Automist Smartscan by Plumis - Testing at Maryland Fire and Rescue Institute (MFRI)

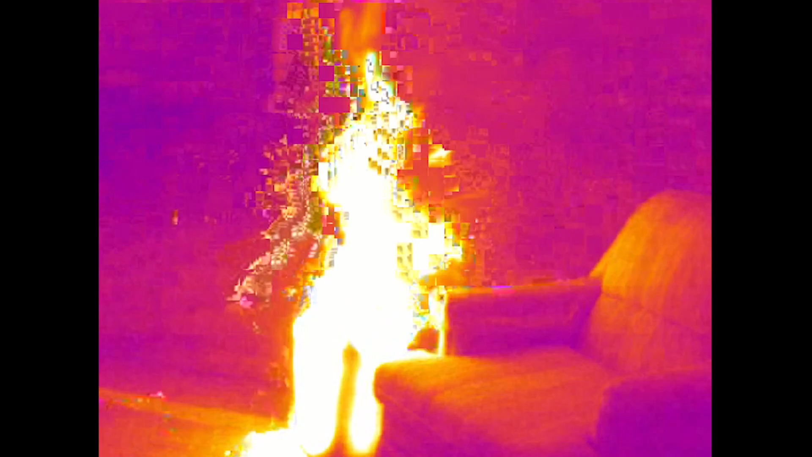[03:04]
It scans the room and figures out what the hottest location in the room is and that's where it points the head and after that the pump turns on and provides the mist directly to that hot spot.